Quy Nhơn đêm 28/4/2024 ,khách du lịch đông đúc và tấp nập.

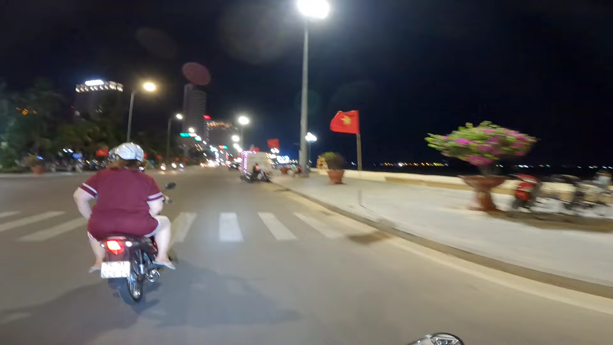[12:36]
Trong tiếp theo này ra khu dưới này là khu đầu đường Xuân Diệu, đi nhanh qua đoạn này nha.
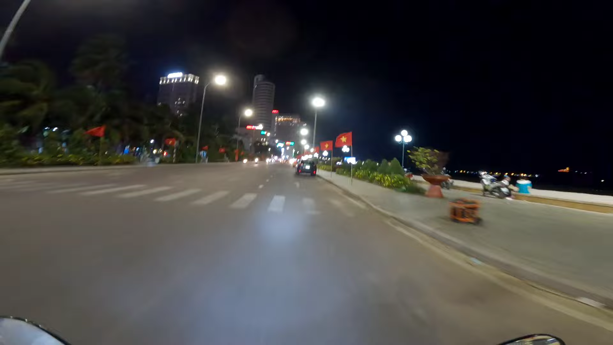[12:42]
Đây là nhà hàng. Đây, khu nhà hàng cái này.
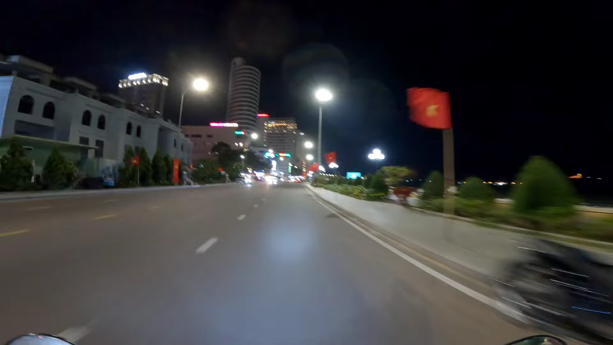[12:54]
Thời gian gần đây thì cái khu vực dưới này có vẻ là bị hụt khách rất nhiều so với giai đoạn trước kia nha. Bởi vì hiện nay tập trung lên phía trên nhiều hơn. Cái dưới này thì nó bị hạn chế đi. Đây nè, đây là khu những cái nhà hàng. Có thể nói những nhà hàng dưới này là nhà hàng nó sang trọng á, mà chắc là nó cao cấp hơn, sang trọng, cho nên là giá cả nó cũng khác. Dưới đây cũng xe ô tô quá là nhiều luôn.
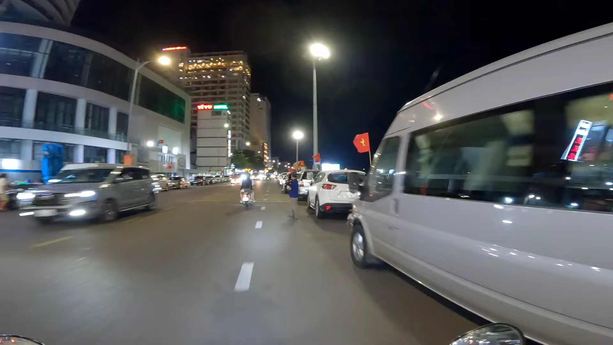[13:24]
Rồi mình đã đi hầu như là gần hết đường Xuân Diệu rồi, xuống cái đầu đường này. Rồi chạy xe theo. Trời luôn.
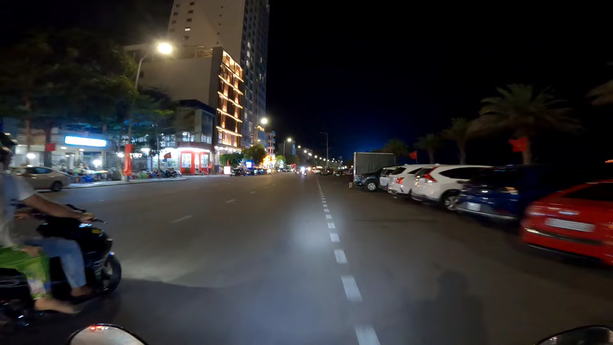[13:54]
Rồi giờ mình đi sẽ vòng đến những cái vị trí khác nha, xem đêm nay vị trí khác nó như thế nào.
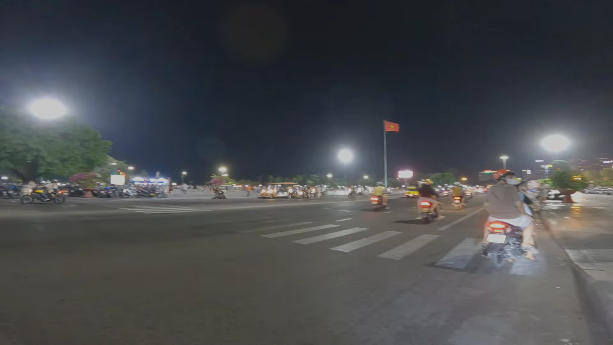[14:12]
Đây thì đây là khu vực chính của quảng trường đây nha. Dòng người đổ về khu vực quảng trường này thấy cũng khá đông nha. Ở trên cái quảng trường chính đó mình thấy chủ yếu là thanh thiếu niên, trẻ em là nhiều thôi.
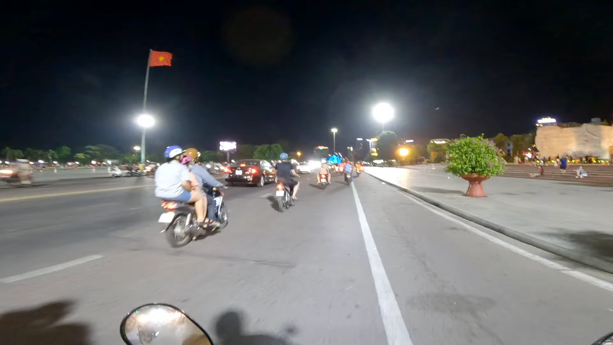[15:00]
Tượng đài Nguyễn Xuân Sắc cũng tập thành đây.
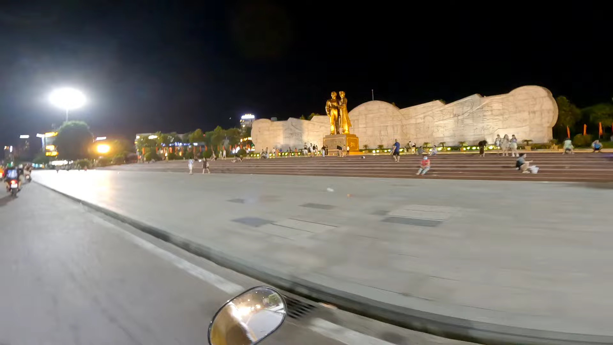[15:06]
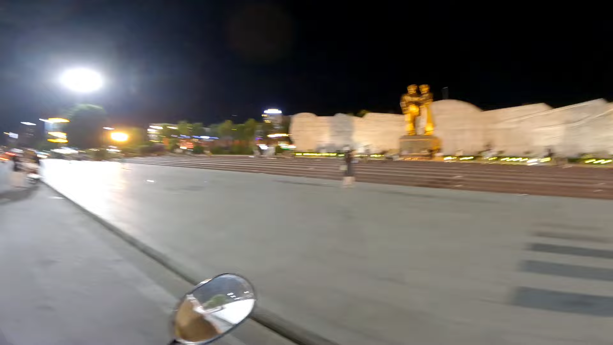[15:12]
Rồi
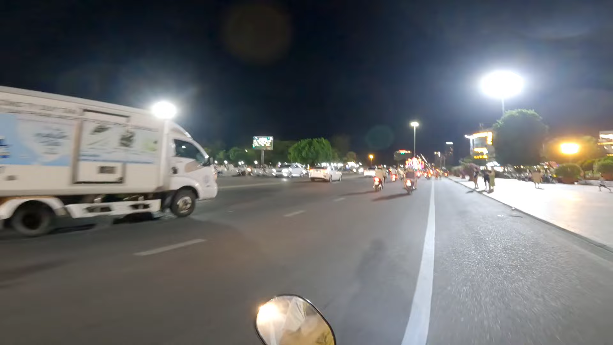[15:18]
giờ mình đi tới khu vực ngã sáu Ngô Mây trở lại để mình rẽ sang đường Ngô Mây nha.
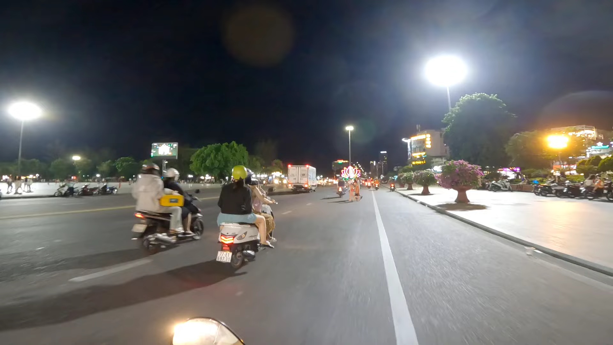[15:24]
Đây khu ngã sáu Ngô Mây này lúc nãy mình xuất phát nó cũng đông, bây giờ mình quay lại nó rất là đông giờ mình sang đường Ngô Mây.
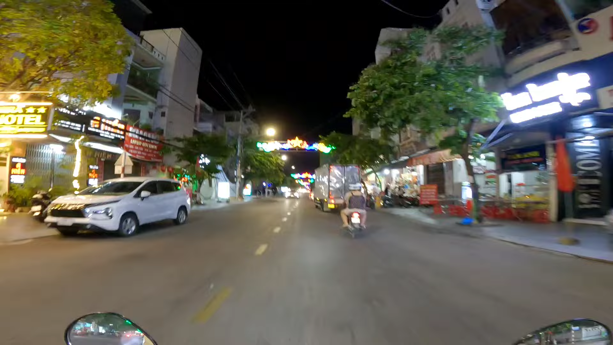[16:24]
Đường Ngô Mây thì cũng lác đác rồi đi lại chứ không có đông. Mình đi nhanh đoạn này đi để mình đi qua một cái khu khác, rẽ sang cái khu phố Nguyễn Thị Định.
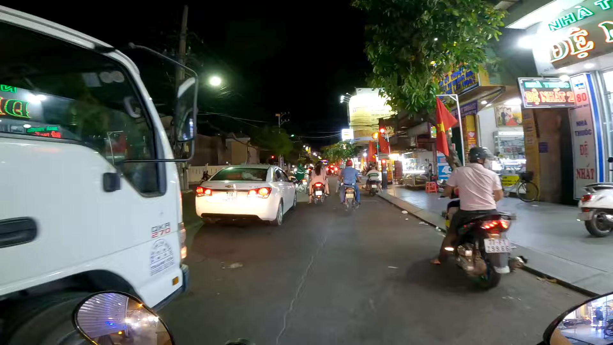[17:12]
Sang đường Nguyễn Thị Định sang. Đi nhanh qua đoạn này nha. Đoạn này cũng chỉ là cái đoạn nối tiếp nha, nối tiếp
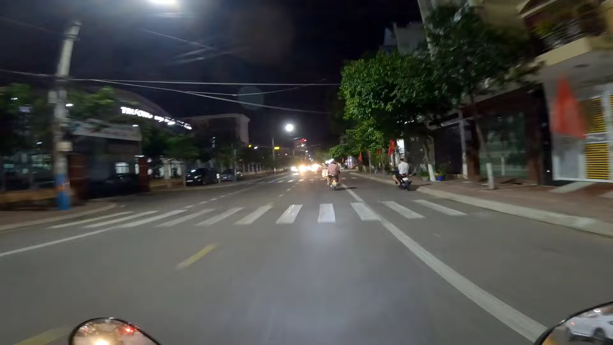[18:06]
Chạy nhanh đến cái khu mới. Khu nơi tập trung hàng quán ở tại khu vực Nguyễn Thị Định đây này.
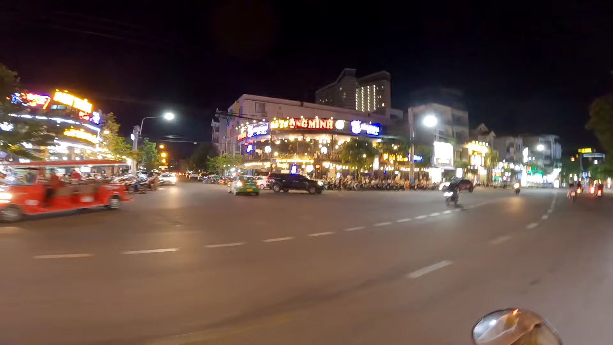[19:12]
Các cái quán nhà hàng khác đâm thêm ở đây rất là đông, khách đông. Rồi đi lại cái đường Nguyễn Trung Tín, nơi tập trung vào những cái nhà hàng mới đẹp vào dịp hè, dịp Tết lễ thì thu hút rất là đông khách.
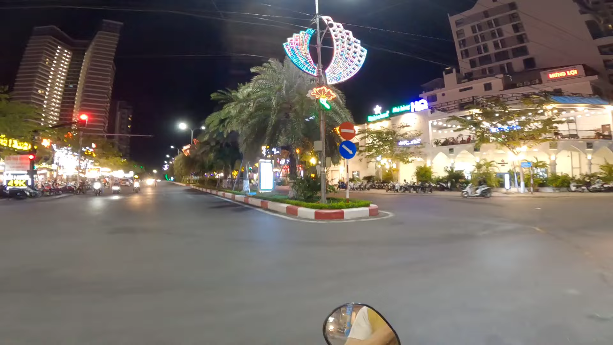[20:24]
trình này nhà hàng mới, hôm nay là đêm thứ hai lễ dài đây mà thấy khách cũng đông đông lắm nha, cũng lèo tèo bữa này bữa kia cũng vậy. Có lẽ là người ta tập trung xuống dưới biển nhiều hơn, xuống biển nó mát, mùa hè thì thường thường tập trung xuống biển.
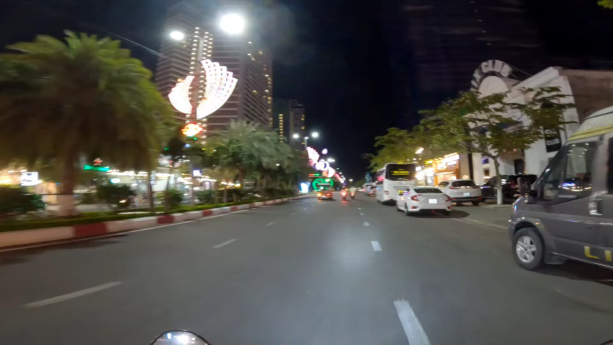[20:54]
Mặc dù ở khu này nó cũng rất gần biển thôi, nó cách biển chưa đầy, chỗ gần nhất khoảng chừng chưa đầy 200m,
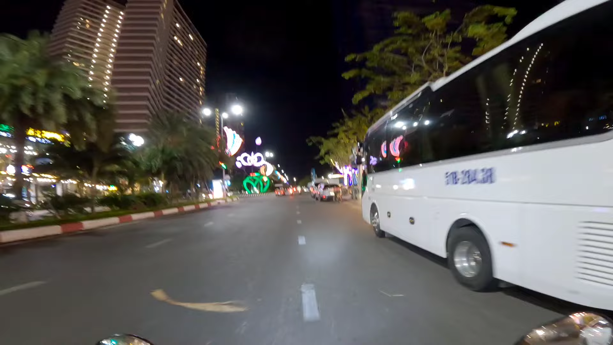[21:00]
chỗ xa cũng 300m thôi. Nhưng ở trên này thì khách ít, có vẻ ít.
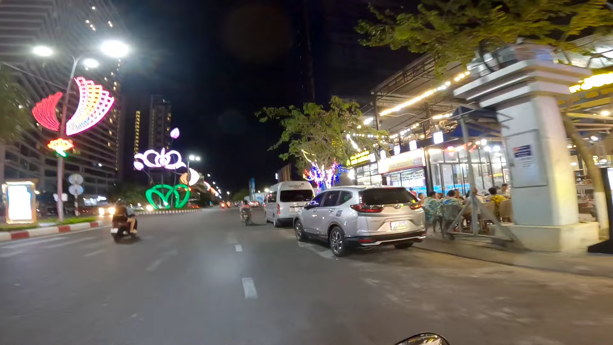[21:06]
Cô đây, cô đường Nguyễn Trung Tín.
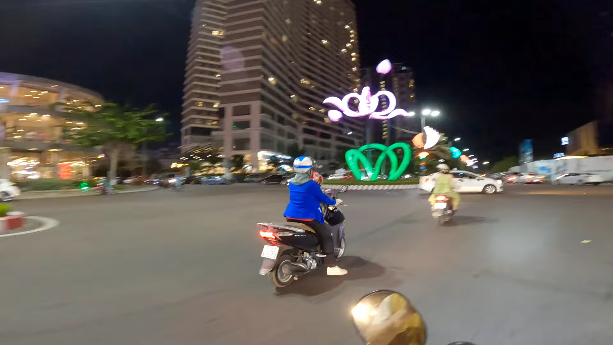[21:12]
Đây đi ra biển nó tí xíu, 150m, 200m. Khu này là cái nơi tập trung những cái khách sạn mới, to đẹp.
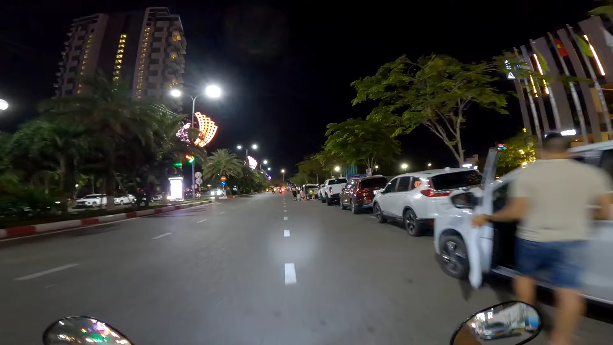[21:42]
Ồ, những khách sạn này khách, lượng khách đến quá đông luôn nè, xe ô tô để dày chật cứng luôn.